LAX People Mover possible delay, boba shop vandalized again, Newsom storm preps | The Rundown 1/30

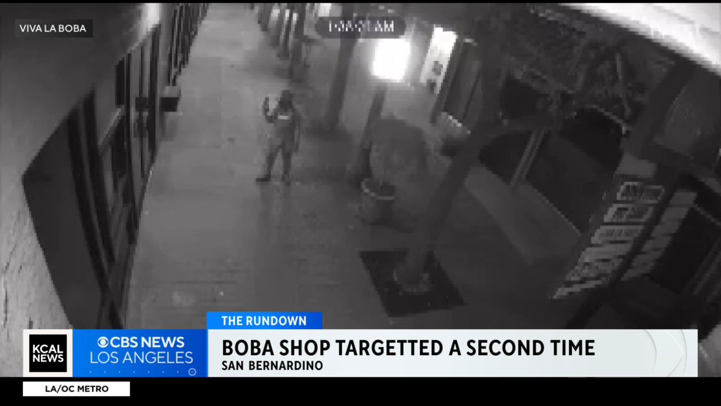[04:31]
The co-owner of Viva La Boba on 4th Street says the person did not make it in, but they ruined the store's glass and also vandalized other nearby businesses overnight yesterday. We know earlier this month, three thieves ransacked the Boba shop stealing iPads, cookies and merchandise. No arrests have been made in either incident yet. Well, the effort to eradicate measles has had its ups and downs.